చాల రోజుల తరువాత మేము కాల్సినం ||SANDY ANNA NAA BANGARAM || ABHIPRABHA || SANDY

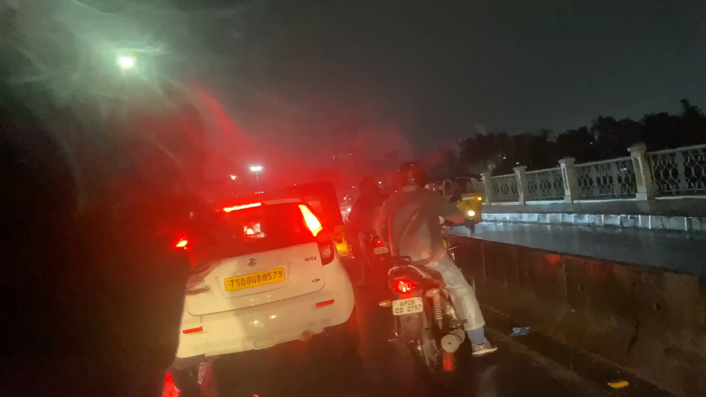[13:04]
మా మస్తు వాన కొడుతుంది. వాన అయితే అసలు ఇగో నిజంగా చెప్తున్నా ఎట్లా వర్షం పడుతుంది.